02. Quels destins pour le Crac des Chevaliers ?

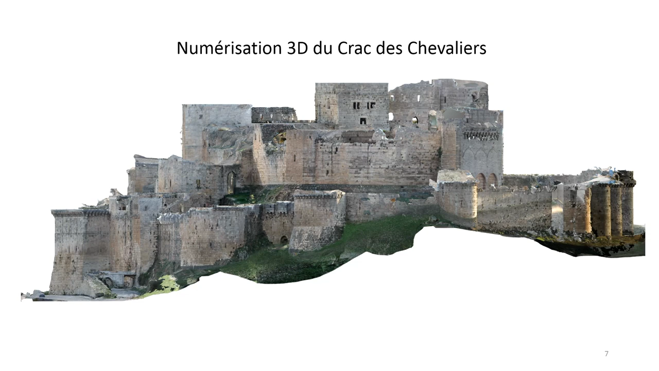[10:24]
soit de faire des formations aux gens de la DGAM pour qu'ils nous transfèrent les photos et nous les traitent ici à Paris. Alors, numérisation de Crac de Chevalier. Au début, ça commençait en 2015, on a fait plusieurs formations aux gens de
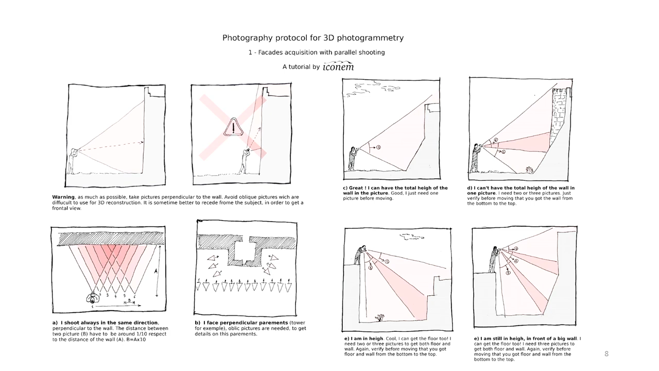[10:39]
DGAM pour leur apprendre comment faire le relevé, comment prendre les photos et comment arriver à faire la photogrammétrie.
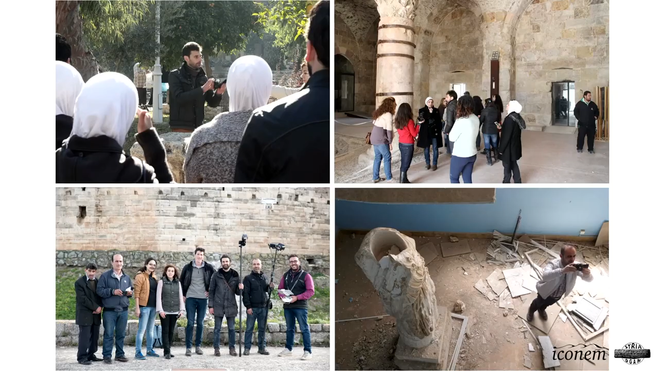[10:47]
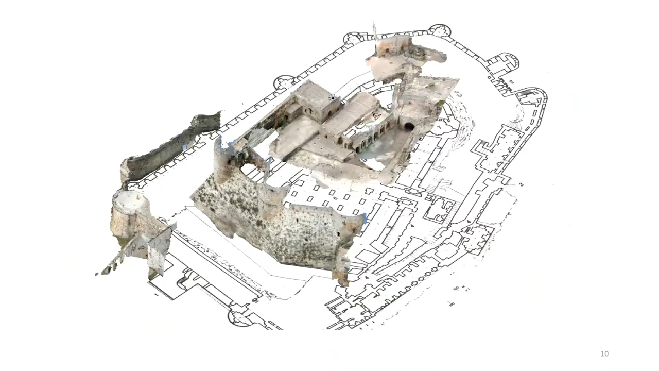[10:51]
Les premières résolutions qu'on a traitées ici à Paris, ils n'étaient pas complets. On avait un modèle qui n'était pas complet et pas avec meilleure résolution. Du coup, on a leur renvoyé un plan, disons, où il faut faire les photos, où il y a des manques. Donc, en résultat, on avait cette maquette
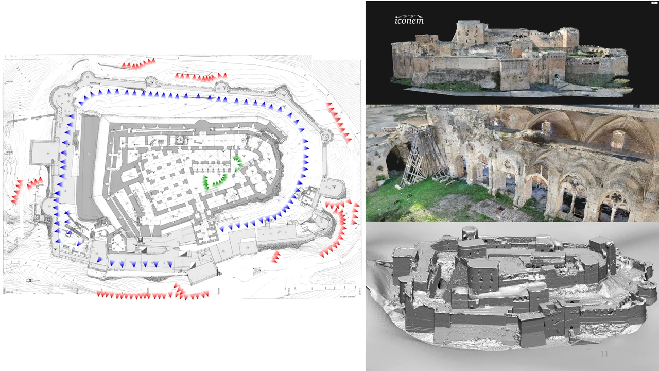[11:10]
qui nous donne une vision sur l'état actuel de le Crac, mais qui n'est pas dans une meilleure qualité résolution. C'est pour ça... Bon, oui, ça, c'est le modèle. Ce qui est à droite, c'est le modèle qui a été fait en 2015. La photo qui est à gauche, c'était un rassemblement de modèles 3D qu'on a fait à partir des photos qui sont partagées sur Internet en libre-service.
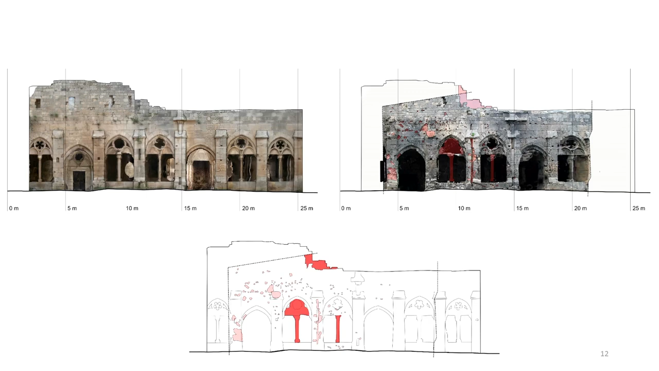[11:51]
Par exemple, Google, Flickr, on a rassemblé plusieurs photos et on est arrivé à faire un modèle de cette photo. Et c'est ça ce qui a nous permetté de faire cette comparaison entre avant et après la destruction. Aussi, en 2015, si je ne me trompe pas, on a fait un relevé de la maquette qui est ici à la Cité de l'Architecture qui a été faite en 1931.
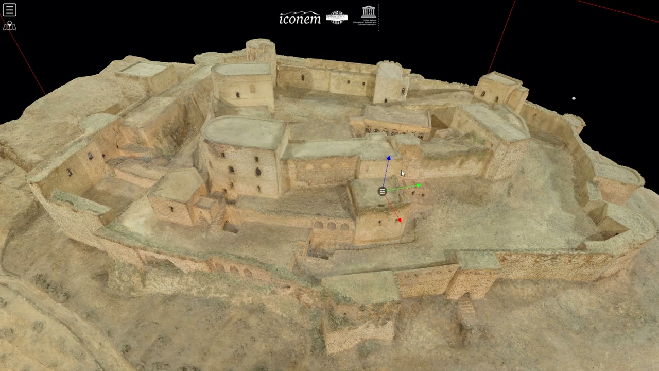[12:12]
On a fait un relevé de cette maquette pour nous aider à faire une comparaison entre le modèle actuel,
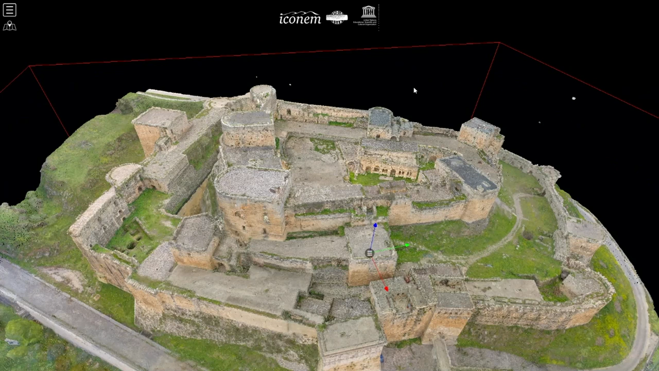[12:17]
l'état actuel du Crac et ce qui était avant.
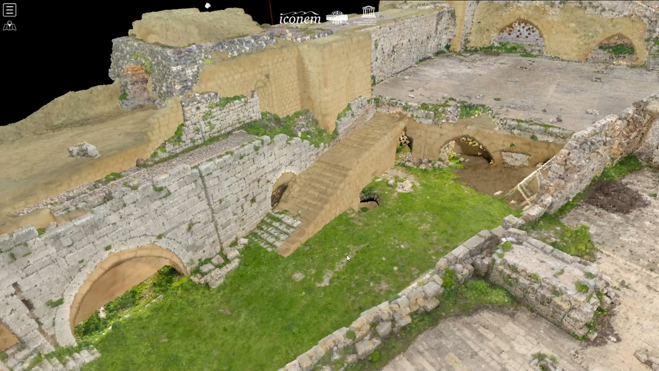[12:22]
C'est ça ce qui nous permet, par exemple, de voir l'escalier qui est cassé ici, l'état du...
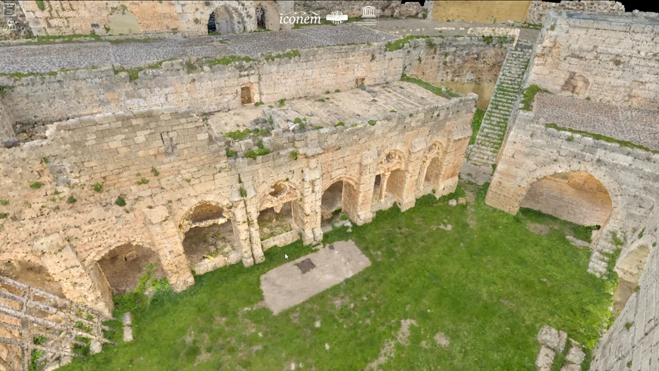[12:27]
Ça, c'est la façade de la salle des hospitaliers, comment il était avant et comment il est après.
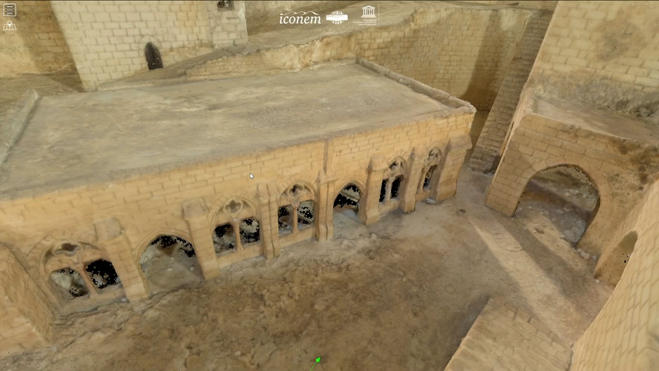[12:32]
En 2017, on a fait une autre mission.
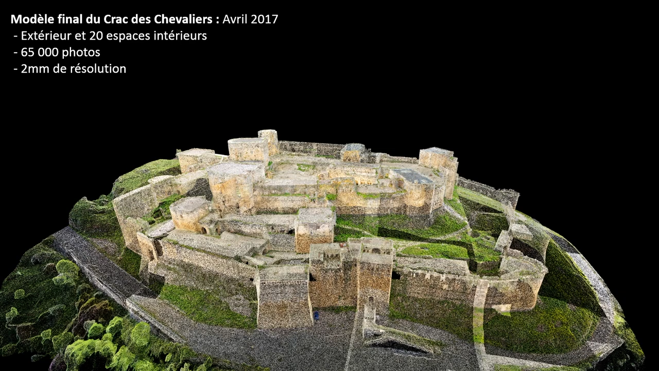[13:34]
Il peut arriver jusqu'à une résolution de 2 mm dans certains endroits et 5 cm dans différents endroits. Ça change à partir de... Qu'est-ce qu'on a concentré au-dessus quand on a fait le relevé.
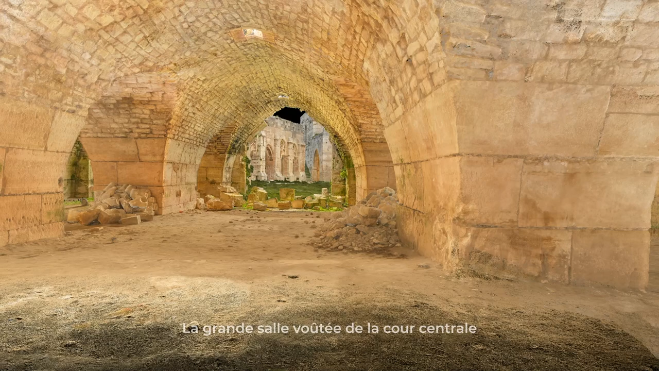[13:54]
Par exemple, ça, c'est la grande salle. Ça, c'est l'instruction de Baybass pour vous montrer la précision du modèle.
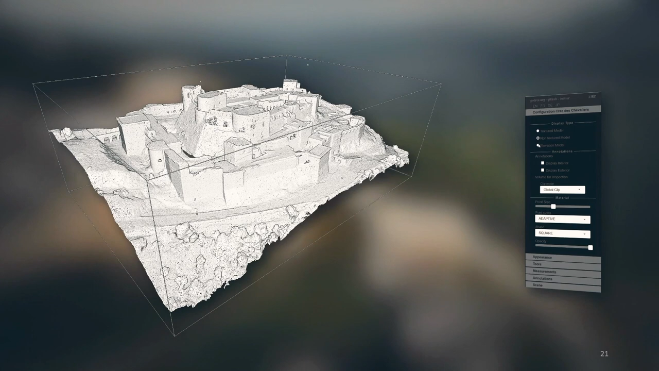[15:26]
Ça, c'est le modèle, par exemple, sans texture, sans couleur, pour voir la maquette. Ça, c'est les différentes altitudes du bâtiment.
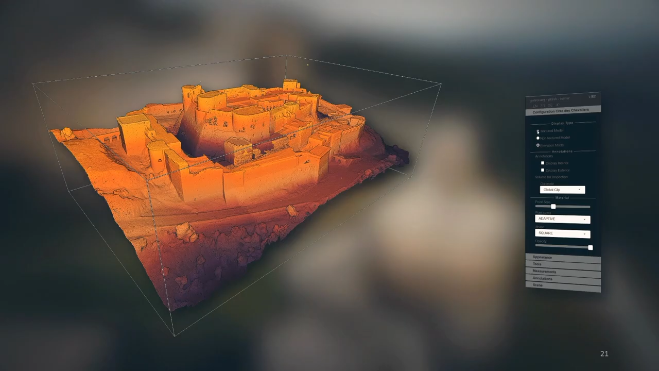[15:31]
On peut isoler, par exemple, les tours. On peut aller dans leur intérieur.
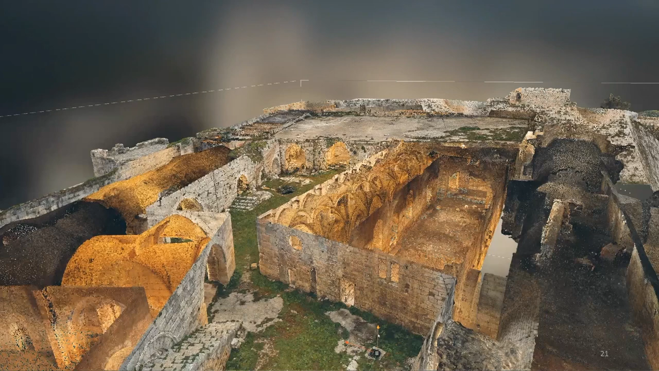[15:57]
Ça nous permet de faire les plans, les coupes, les façades intérieures du bâtiment.
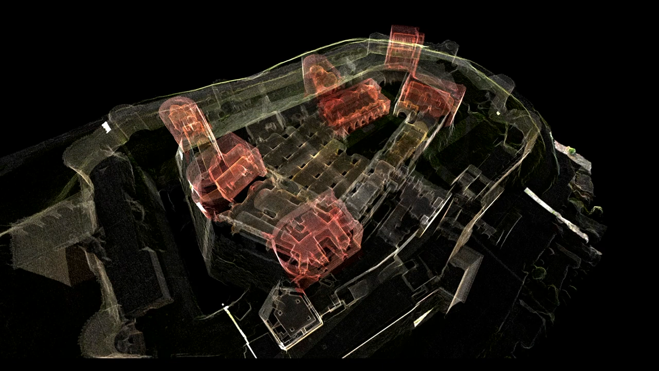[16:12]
Ça, ça nous permet de voir la superposition et l'endroit de tous les intérieurs du bâtiment.
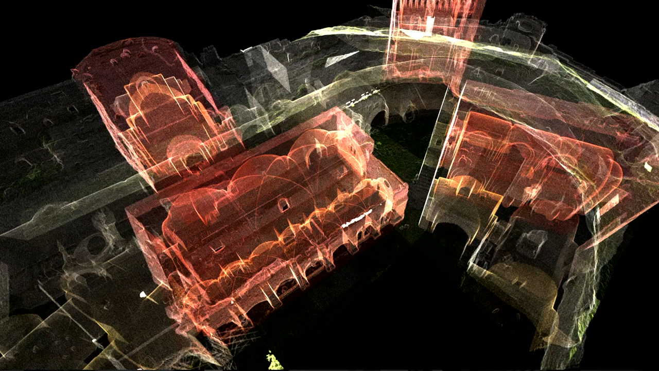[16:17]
Par exemple, ça, c'est la salle des chevaliers et la chapelle. Mon travail avec Iconem, c'était plutôt de documenter toutes les destructions qui étaient faites sur le crâque des chevaliers. C'est pour ça que je suis désolée, Cyril.
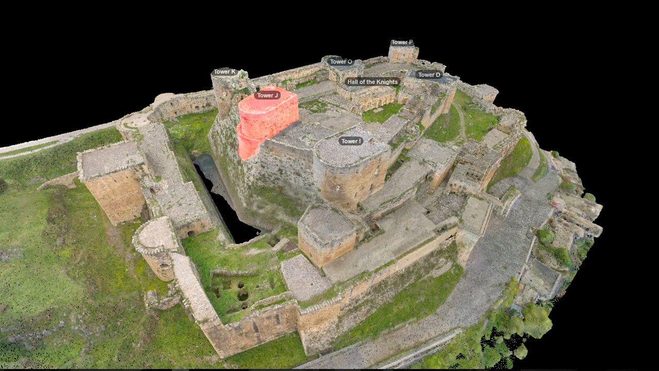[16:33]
Ce n'est pas le chapelle qui était dommagé. C'était le tour qui était dans le sud-est du crâque qui était bombardé. Ce n'était pas la chapelle.
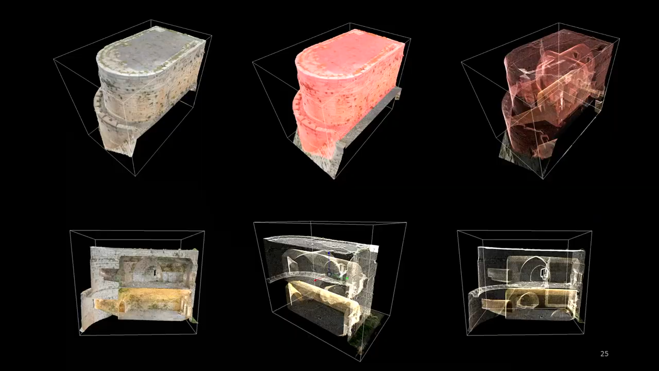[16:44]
Mon travail, c'était plutôt de documenter tous les dommages qui étaient passés sur le crâque grâce au modèle 3D.
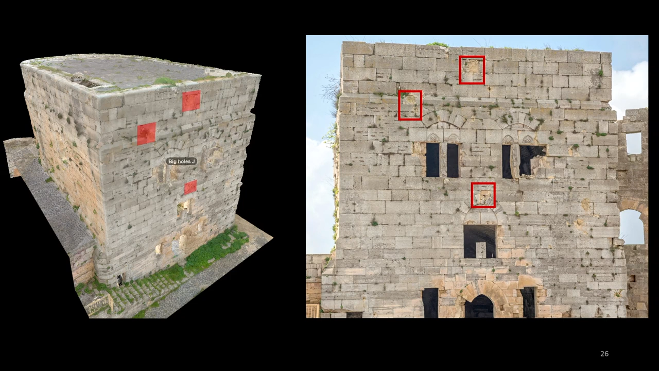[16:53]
Je pouvais entrer dans le modèle 3D, voir tous les trous et le documenter à partir des photos. On a un nouveau projet. On va le faire avec le ministère de la Culture sur comment on peut arriver à documenter et utiliser tout cet archive de photos qu'on a, documenté sur tout le monument et l'utiliser dans les analyses de destruction et pour la restauration, les futures restaurations. Par exemple, ce que vous voyez ici,
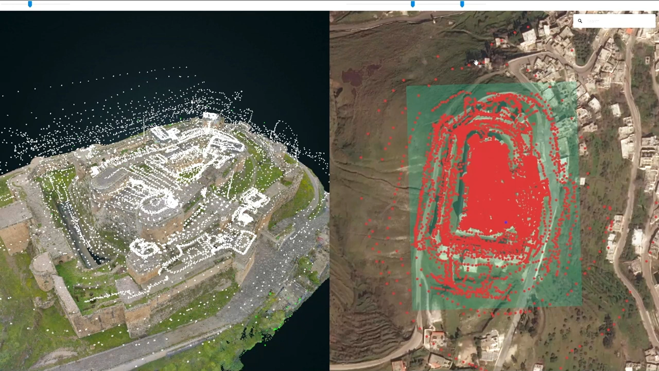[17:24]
c'est le nuage de points et tous ces petits points blancs, c'est les caméras, c'est les prises des caméras qui étaient faites sur le monument. C'est les 65 000 photos.
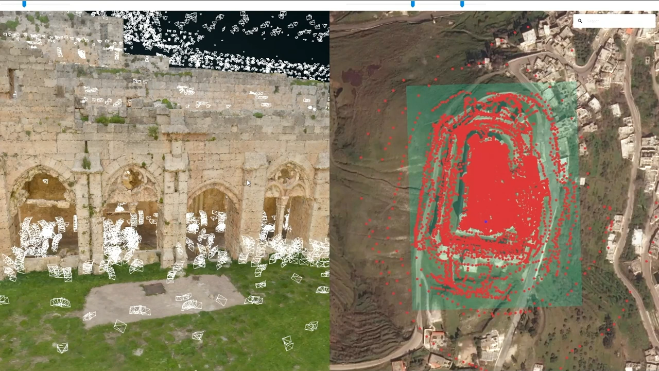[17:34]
On peut voir les cônes, ça veut dire que c'est les directions où on a fait ces photos. Et ça nous permet, par exemple,
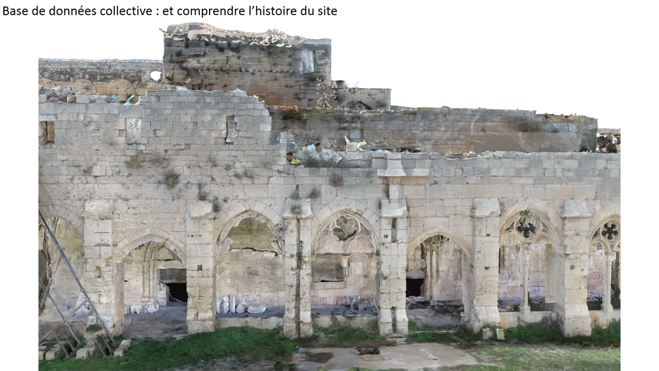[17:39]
de voir l'état actuel du modèle, comment il est sans les textures,